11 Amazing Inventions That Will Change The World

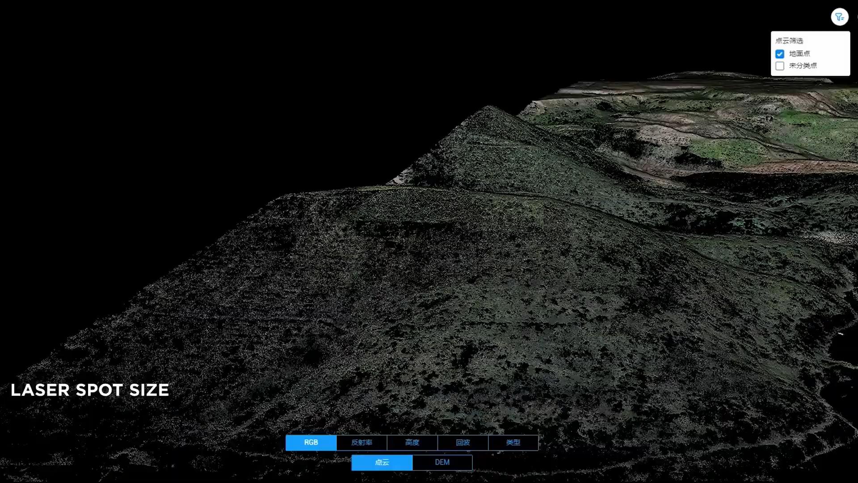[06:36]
with dji drones it provides powerful laser scanning capabilities to collect 3d data with accuracy